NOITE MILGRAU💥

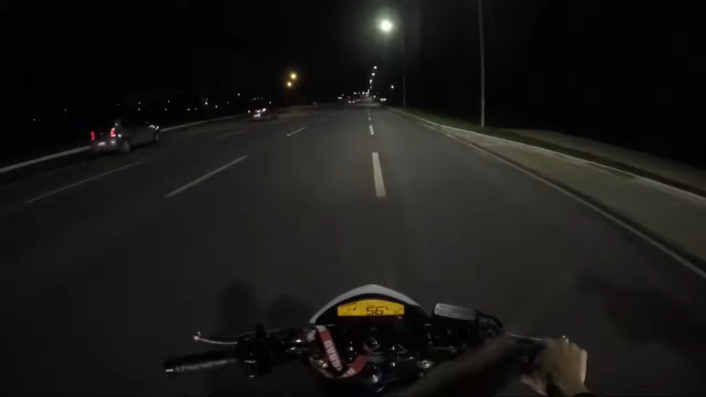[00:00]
Salve aí, rapaziada Mil Grau. Se liga, estamos aqui num rolê, moleque, noturno, parando o trânsito.
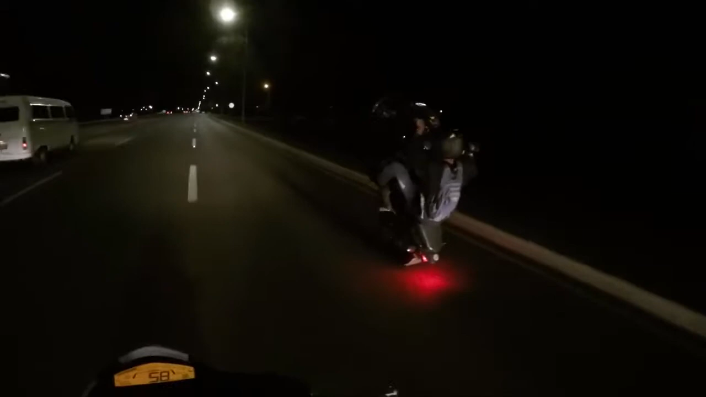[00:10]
Olha só, velho, os carros tudo atrás. Aquele grau chave.
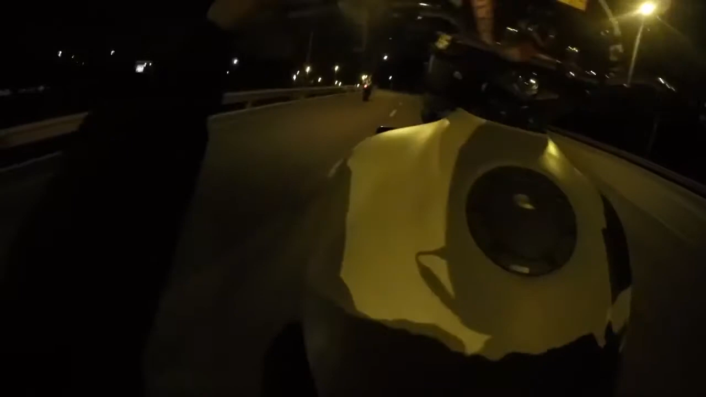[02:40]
Eita, deu medo desse caminhão aí, viu,